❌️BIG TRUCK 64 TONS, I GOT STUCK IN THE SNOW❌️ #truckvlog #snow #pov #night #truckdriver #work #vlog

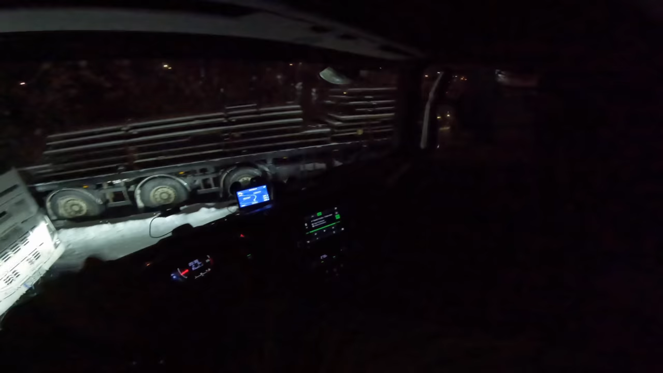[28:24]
Pe aici am venit în parcare și e. După cum vedeți, când vine iarna, începe circul la noi, teatru. Băi, lăsând gluma deoparte, chiar că începe munca în adevăratul sens al cuvântului.